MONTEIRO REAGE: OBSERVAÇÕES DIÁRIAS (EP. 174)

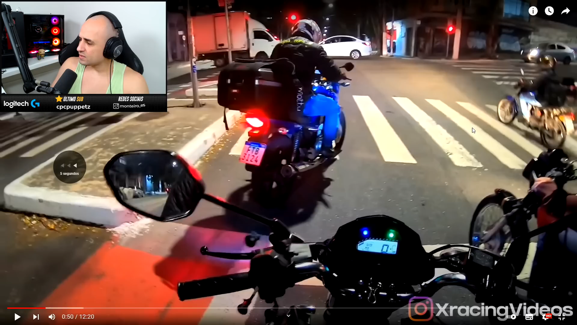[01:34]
Mas, peraí. Tá, mano. Mas, peraí. Essa manobra que esse cara fez aqui era permitida, será? Ele tava vindo daqui, tá vendo? E virou pra cá. Ah, o sinal tava aberto, tá? Eu acho. Esse cara que fez merda mesmo. O sinal tava aberto, ó. Se tava aberto vindo, vai tava aberto vindo pra cá também, ó. Certeza que esse cara aqui que fez merda.
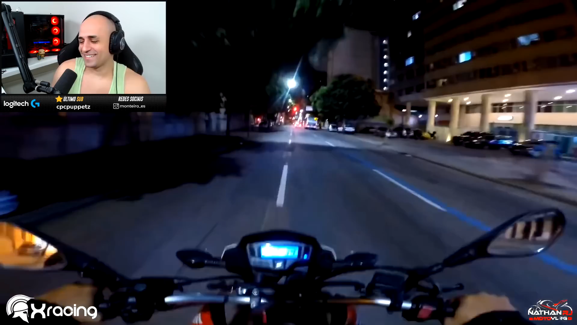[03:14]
Ah, que esquisito, velho. Olha o Natan aí. Ah, que isso. O motocic se depara com um bloqueio na rua e decide pedir informações ao agente de trânsito. Eu ia passar direto e agora vou ter que dar a maior volta.